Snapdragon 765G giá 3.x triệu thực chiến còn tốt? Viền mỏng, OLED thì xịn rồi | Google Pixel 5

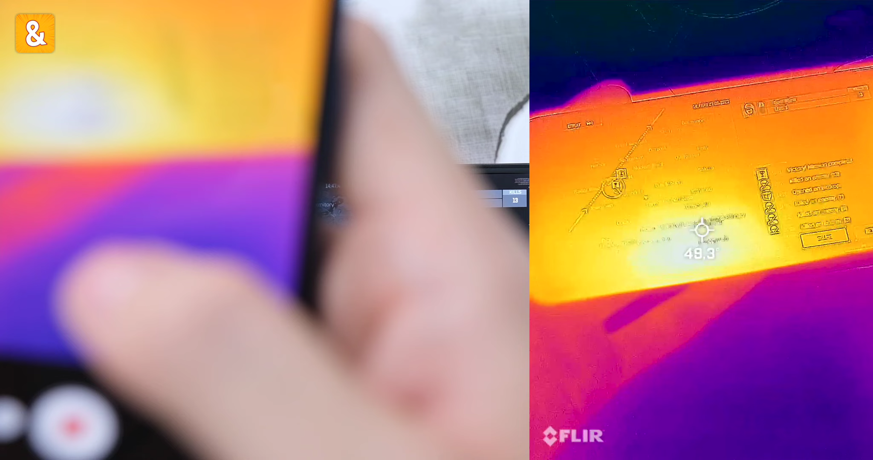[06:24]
Nhiệt độ mặt trước 48,5 độ C. Nhiệt độ mặt sau lên đến 50,9, 51 độ các bạn.
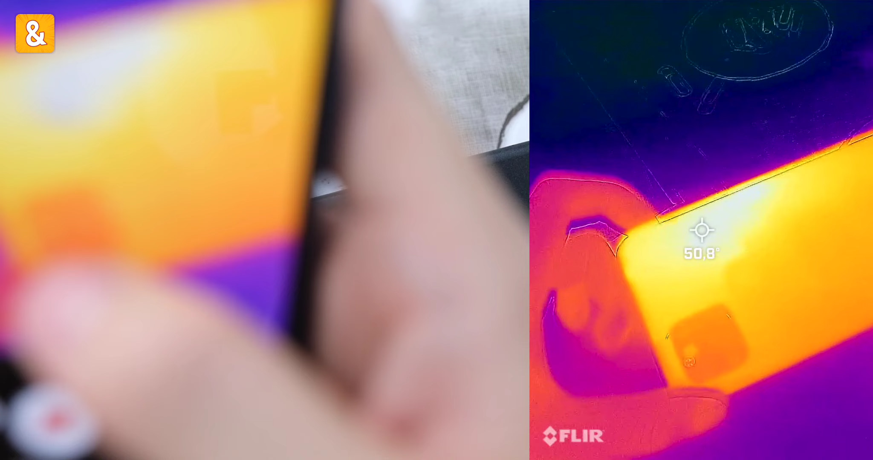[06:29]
Mình vừa có trải nghiệm xong hiệu năng trên Google Pixel 5 với con chip Snap 765G.